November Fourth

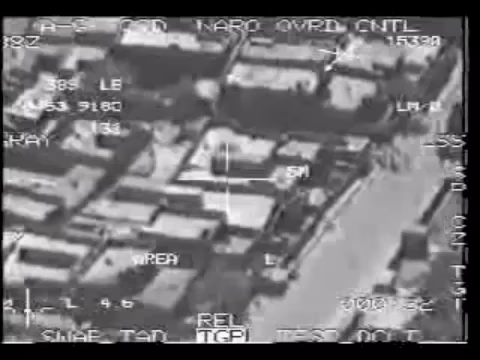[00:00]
I got numerous individuals on the road. Do you want me to take those out? Take them out.